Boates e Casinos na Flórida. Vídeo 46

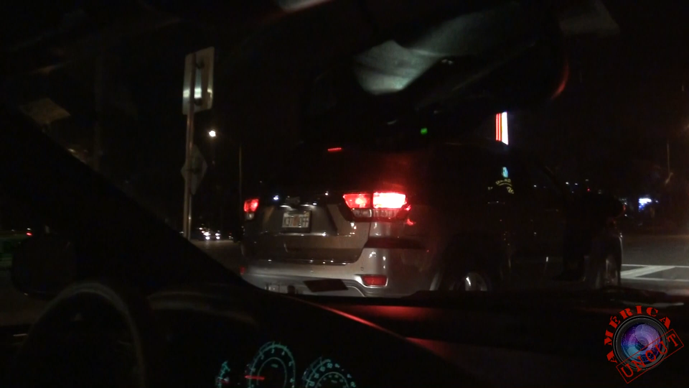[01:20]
pra galera curtir sábado à noite e dar um rolê.
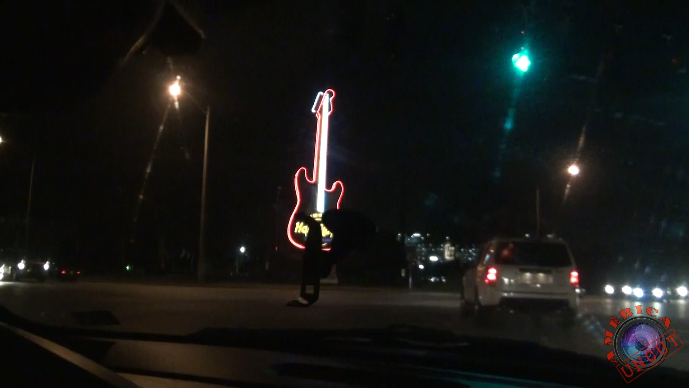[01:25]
Bem-vindos! Vocês vão ver que espetáculo!
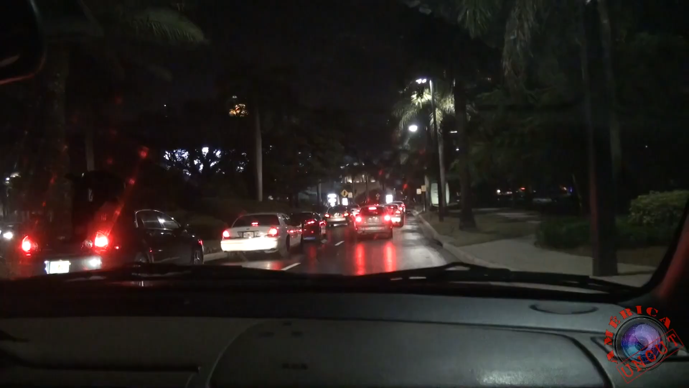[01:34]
E galera, estamos entrando aqui agora no estacionamento, na entrada do estacionamento do cassino. Olha isso aqui, galera, é coisa de louco. Olha o tamanho dessa tela desse estacionamento.
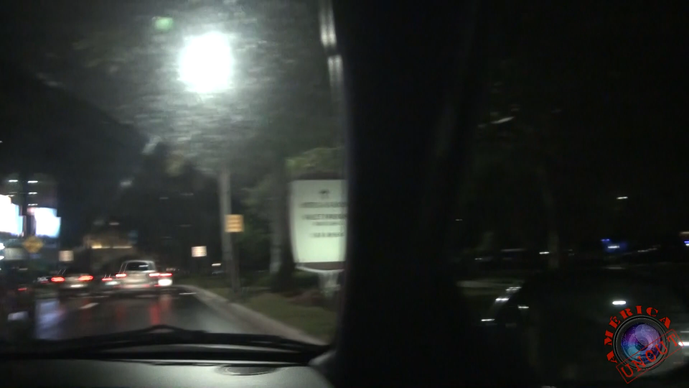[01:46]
Não sei se vai dar para vocês terem uma noção da dimensão, do tamanho da tela,